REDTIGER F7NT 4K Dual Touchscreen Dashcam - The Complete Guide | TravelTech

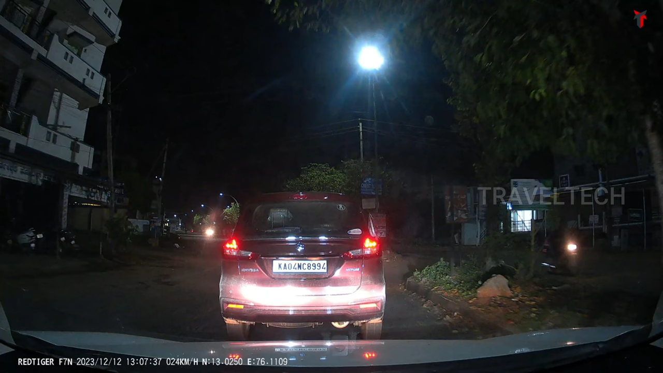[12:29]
So taking a look at the first sample during night time from the front camera I have paused the video at a certain point and
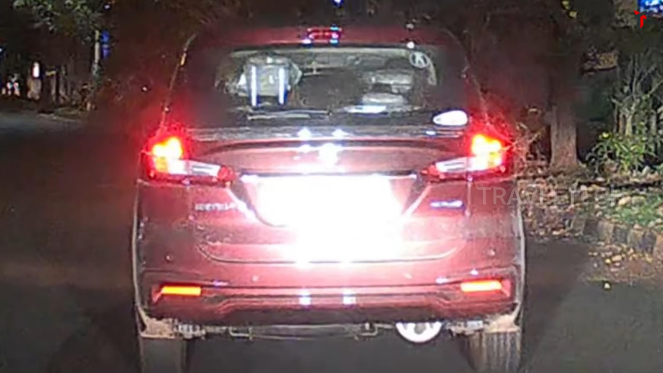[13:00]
So now as you can see my headlights are hitting directly the license plates and the entire glare of my headlights is completely whitewashing the license plate and removing any ability to read this. Now this is a common problem among all the older generation Starvis sensors and if you want a readability in this condition you will need to have a camera with a Starvis 2 sensor. Taking a look at the rear camera now here's an example
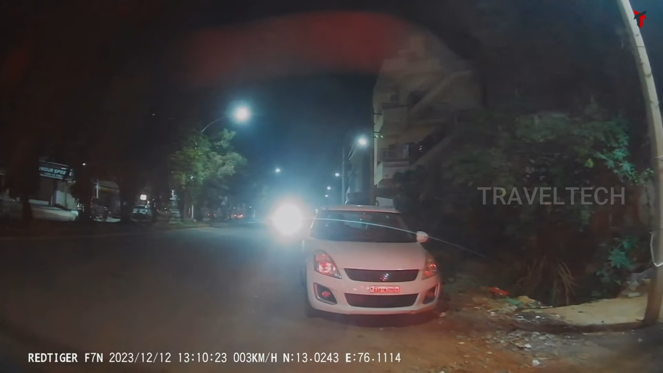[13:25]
the Maruti Swift right behind me has no headlights and if I zoom in on its license plate
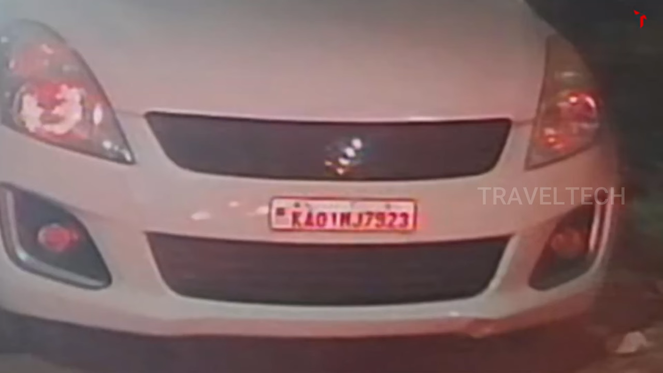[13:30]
you can also make out a hint of red glow from the rear tail lights of my car within this sample and the license plate read in spite of the license plate being very small is still good.
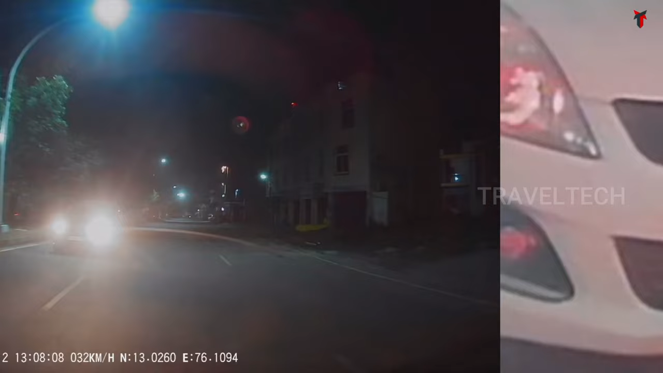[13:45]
So in this case the rear vehicle has its headlights
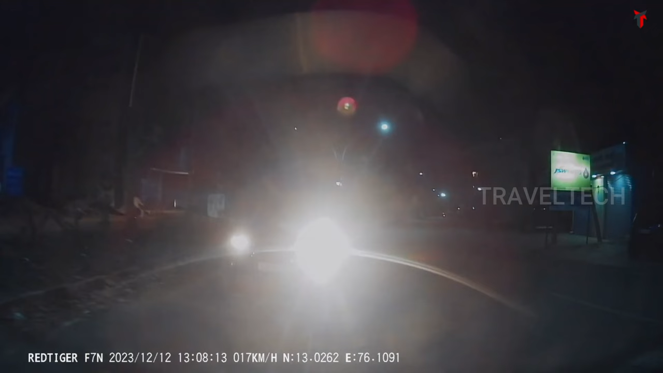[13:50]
focused directly on my dash cam and this is completely whitewashing the license plate removing any ability to read this in this condition.
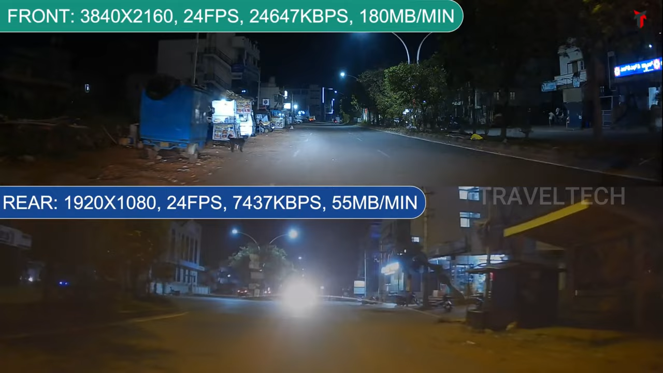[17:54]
So you can make out that the rear camera is having a bit of a difficulty adjusting to the glare of the vehicle's headlights and that is not the case with the front camera which can somewhat adapt to the glare from the vehicles. And you will get a more better footage from the front camera compared to the rear one. You also do tend to see a slight haziness in the rear camera when compared to the front one. Now this is one of the most common thing you can see in any budget dual dash cam setting. The front camera will be better and will offer much improved quality when compared to the rear camera provided within the dash cam units.
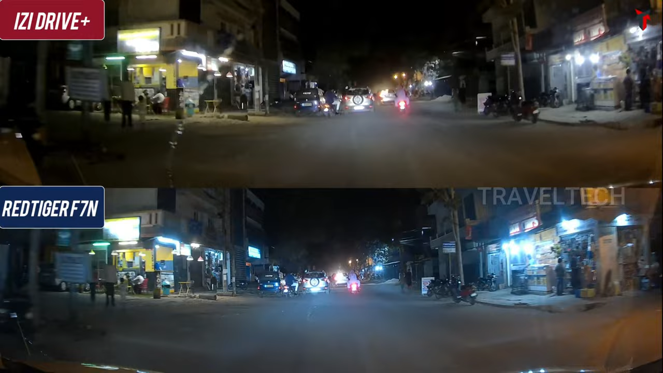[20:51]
Coming to the night time sample from both these dash cameras. So as you can see there is an EcoSport right in front. And if you take a look at the license plate at the bottom. It is completely whitewashed due to my headlight glare.
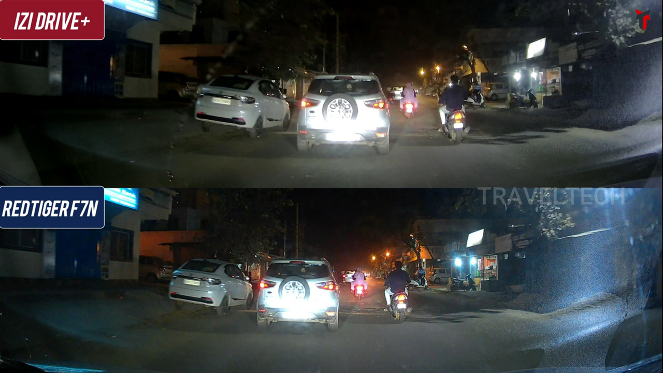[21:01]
Now this is a common problem with all the previous gen Starwish sensors. And if I just turn off my headlights. So as you can see now the license plate become readable after I turn off my headlights. And if you can take a look at the sample from the EZDRIVE. You do see a moderate to significant amount of noise in this sample.
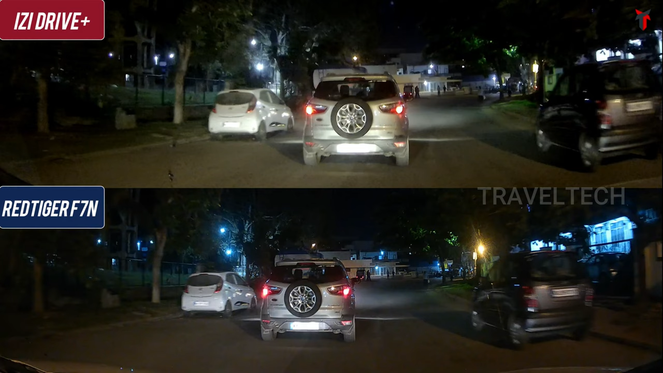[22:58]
Now as you can see as soon as I turn on my headlights. The entire readability just goes away.
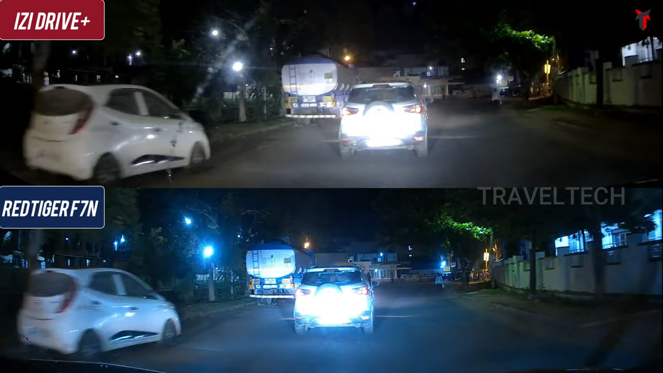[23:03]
And you won't be able to read anything in such conditions. Taking a look at the rear camera sample. So as you can see on top is the EZDRIVE rear camera.